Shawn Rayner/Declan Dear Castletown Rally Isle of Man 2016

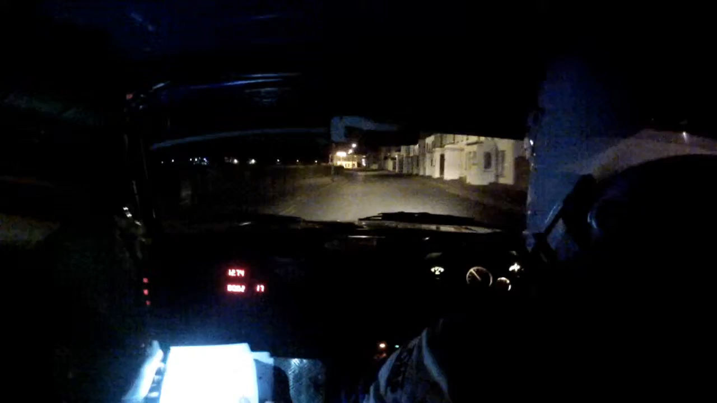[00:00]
3 left, narrow, don't cut, fast, up the middle, 150, turn 5 left, kerbs outside, don't cut, stay out, 80, 2 left, long, 100, stay middle, caution, square right, narrow, wide in, tight out, 60,
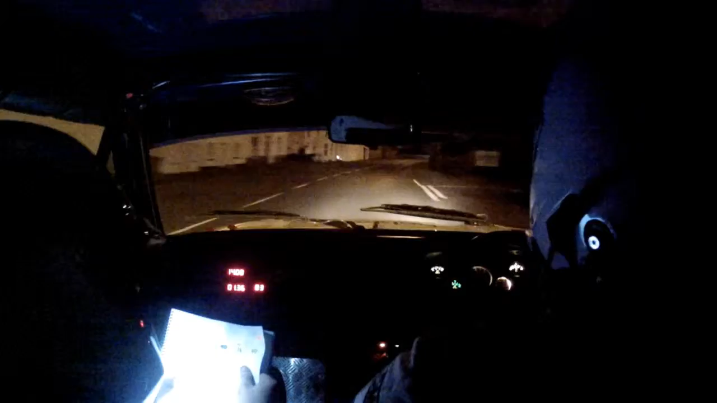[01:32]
stay out, 60, 1 right, long, 100, stay right, care, into turn, hairpin right, stay tight, and push over finish, beautiful, well done, not bad, not bad,